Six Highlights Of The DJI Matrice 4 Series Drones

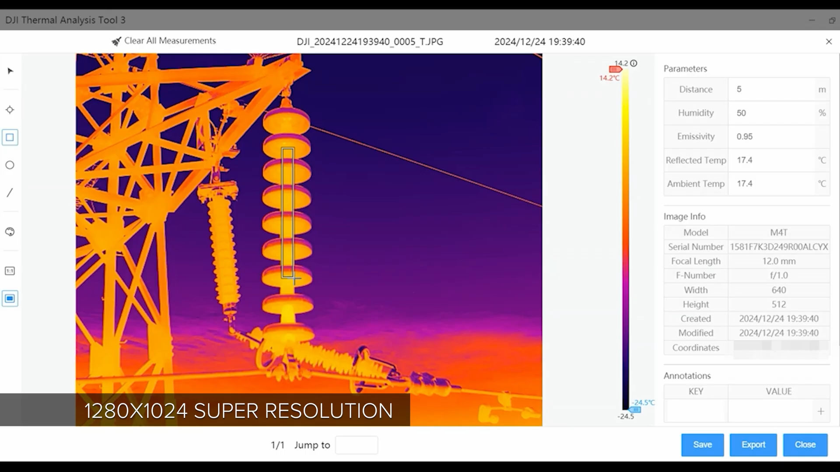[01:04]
On screen: scale top 14.2°C, scale bottom -24.5°C
now have what's called super resolution or super high resolution another huge difference between the mavic 3 enterprise